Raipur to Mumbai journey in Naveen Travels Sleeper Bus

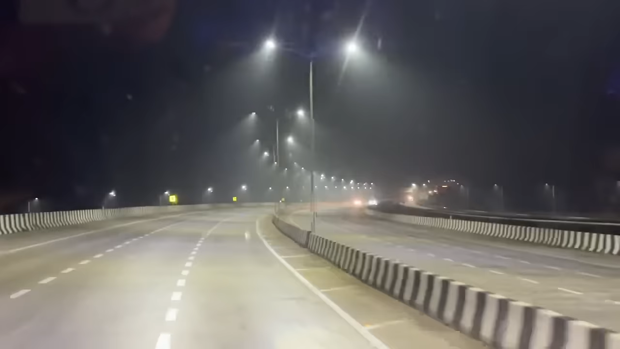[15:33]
नागपुर मुंबई एक्सप्रेस वे पे छे लेन चोड़ा यह एक्सप्रेस वे करीबन 55,000
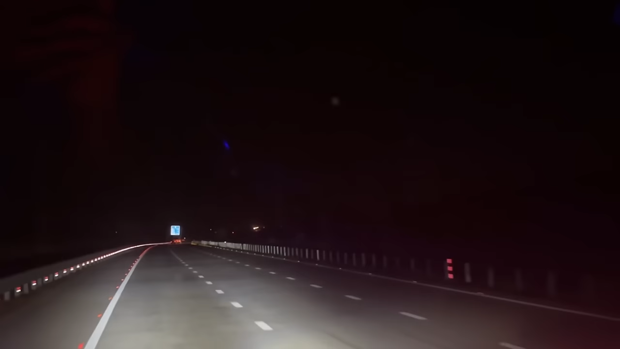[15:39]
करोड की लागत से बनके तयार होने वाला है होने वाला है इसले बोल रहा हूं क्योंकि अभी